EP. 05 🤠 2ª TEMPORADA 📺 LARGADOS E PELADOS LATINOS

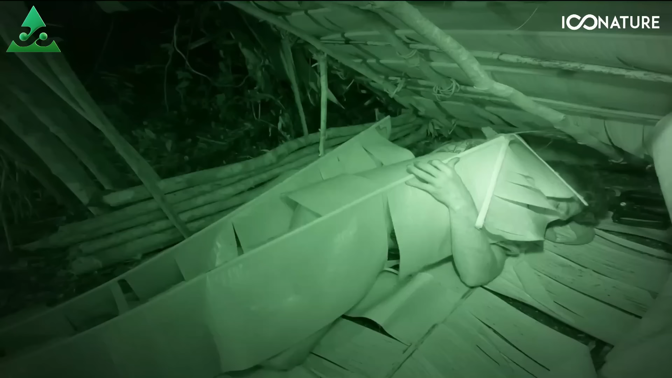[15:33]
Outro carrapato no cotovelo. Que filho da... Ai, mas que inferno. Que foi? Eu tô com outro.
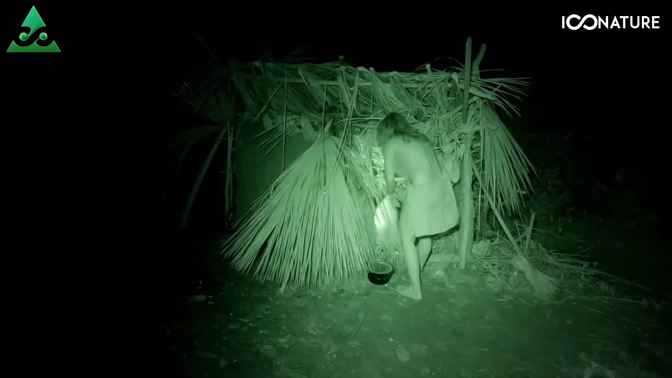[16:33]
Eu achei que era você que tava aqui fora. Eu achei que era você, e por isso que eu perguntei se tava bem.
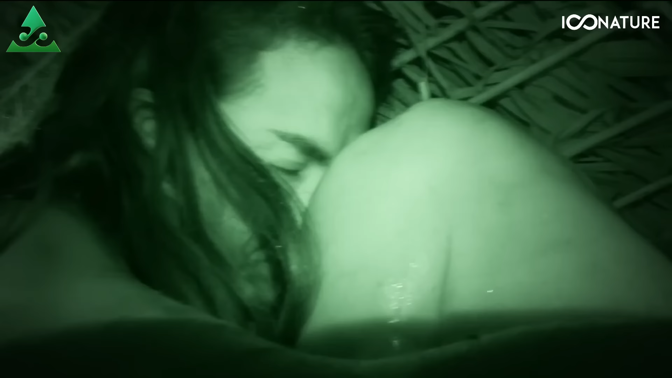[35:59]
Tá dando uns trovões inacreditáveis. E a gente tá aqui feito umas bolinhas, tentando conservar calor corporal. E esperamos que isso não passe só de um pouco de frio e de água. Eu realmente tô tremendo com a energia que eu nem tenho mais.